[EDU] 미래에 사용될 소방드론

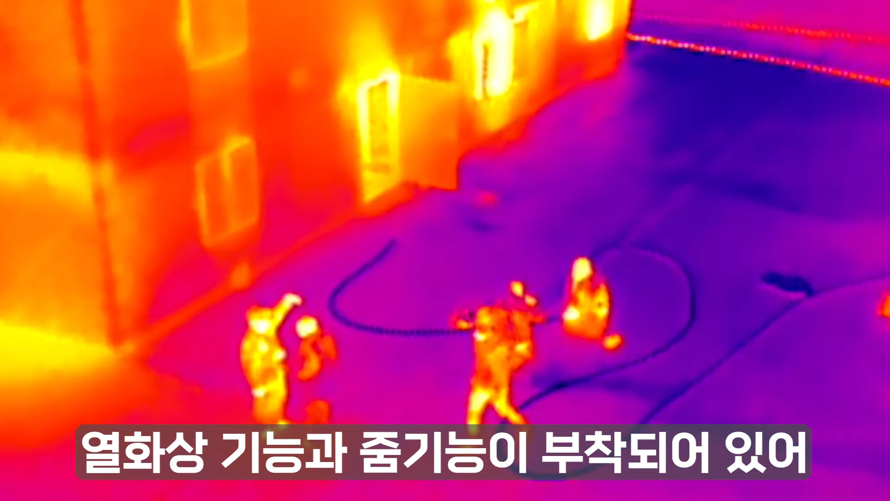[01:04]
열화상 기능과 중기능이 부착되어 있어 이 기능들을 사용해 조난당한 사람을 찾기가 쉬우며